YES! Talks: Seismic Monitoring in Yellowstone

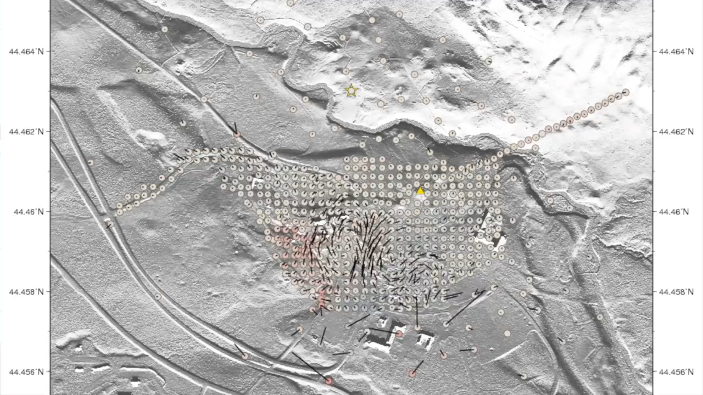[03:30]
And we can really look and see you know what's going on as these seismic signals travel through through the earth. As we saw that there is this one area just basically to the west of Old Faithful where it was consistently delaying seismic signals as they travel through.
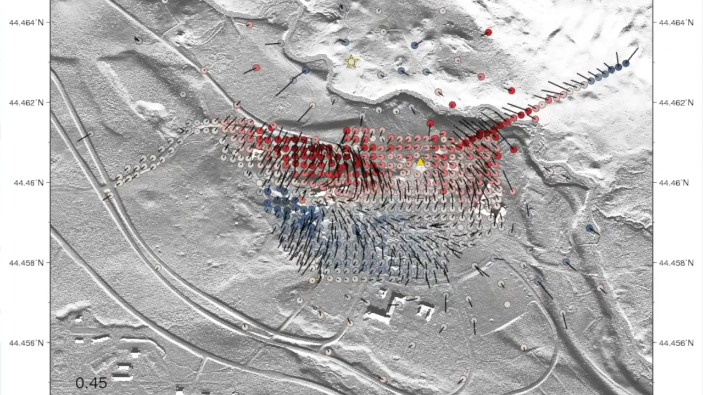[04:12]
And what we see is that once these seismic signals travel through here they kind of get trapped in this area they just bounce back and forth and reverberate. And keep in mind these are very small signals you can't feel these yourself.
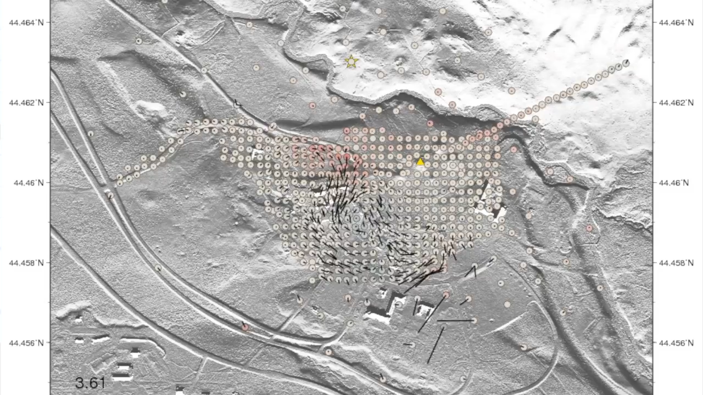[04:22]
These are very small only these instruments these very sensitive instruments can see these.